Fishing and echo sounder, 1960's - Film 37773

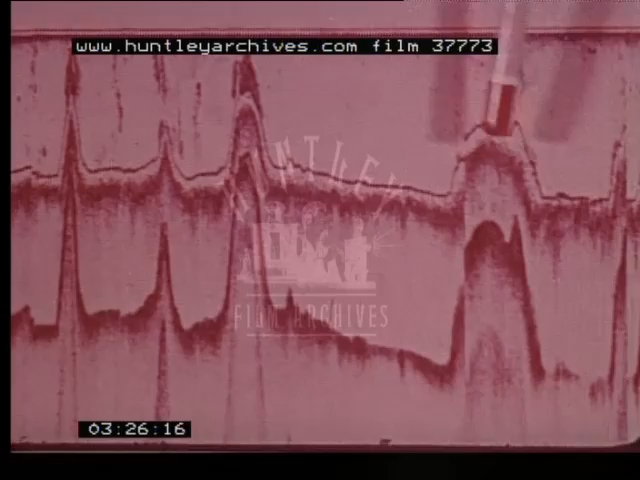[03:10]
And even individual fish on the seabed.
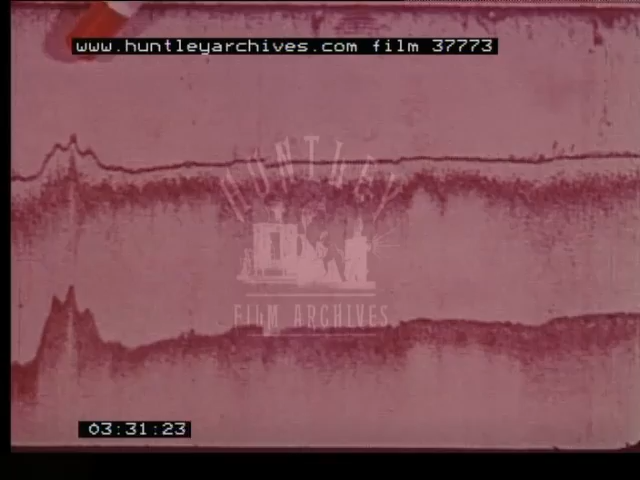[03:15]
These traces here are in fact individual fish.
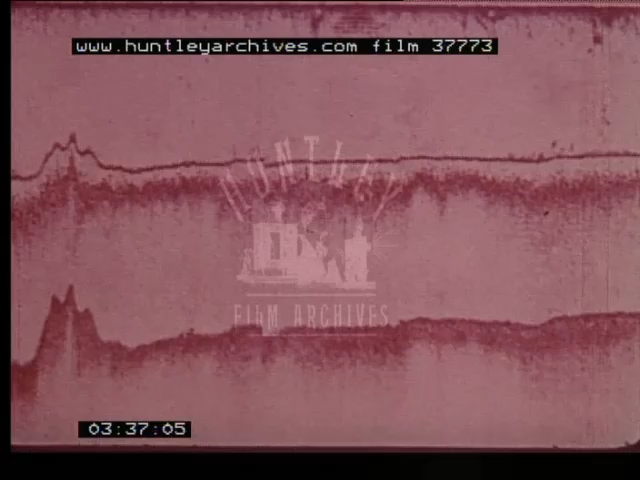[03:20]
Which but for the white line presentation would be lost in the bottom echo trace. Since this type of net is hauled along the bottom.
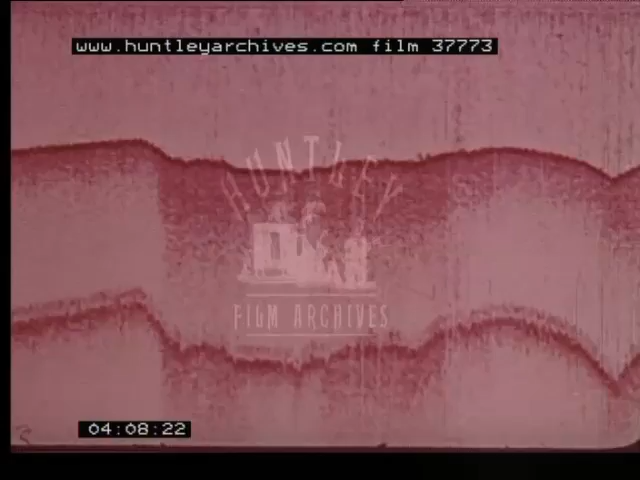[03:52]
This chart clearly shows that here we passed over smooth ground. Because the echoes are short. While here the ground was rough.